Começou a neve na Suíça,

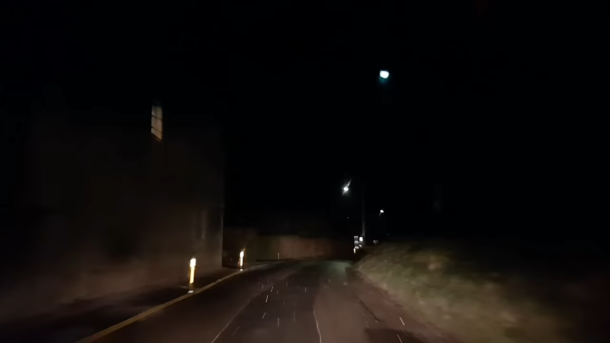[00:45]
Tá bem fraquinha, tô passando aqui por um caminho diferente Olha pra vocês verem Essa parte aqui é a parte mais baixa, aqui perto do lago, né Então é, sempre fica um pouco mais quente Agora as partes mais altas aí estão nevando
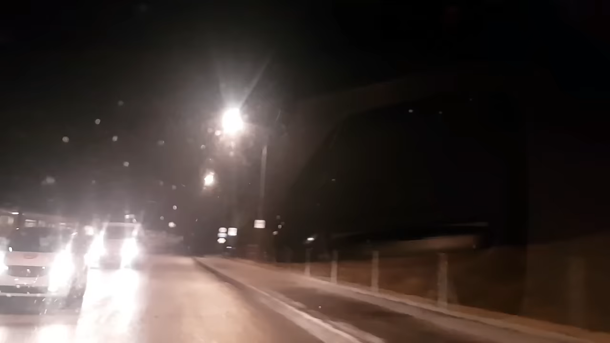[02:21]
menos dois, menos um grau Aí fora Tá bem fraquinho, assim Bem... Bem light Agora se ela ficar constante Aí ela fecha, né Falar nisso eu não coloquei Esqueci de... O meu... O meu líquido de...
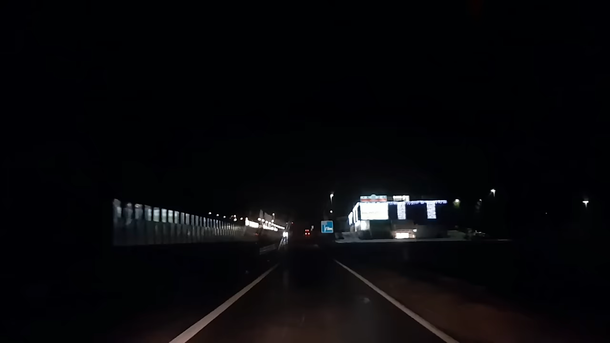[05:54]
Esqueci A luz alta, rapaz Esse cara dando sinal pra mim Sair lá do mato Com a luz alta Só dando sinal A luz alta
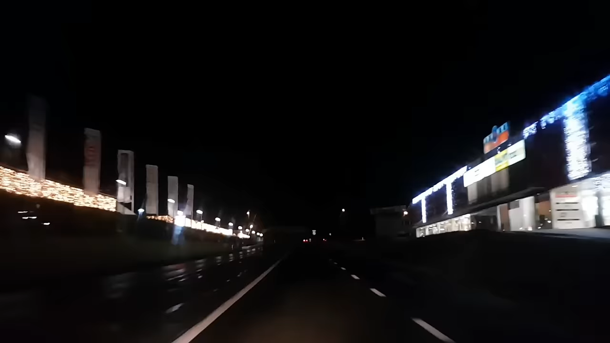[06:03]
Esse amigo Do lado esquerdo aí É um mercado também Aqui já tá menos um grau Aqui já um pouco mais alto Já Tá menos um grau
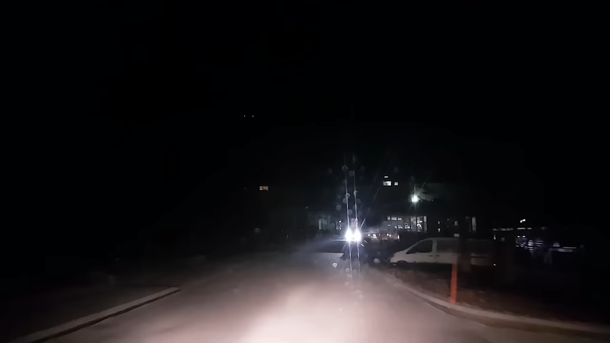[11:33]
Olha como é que tá a pista aí De noite De noite quase não dá De ver muito bem Mas já branqueou Deu uma pegada forte Já parou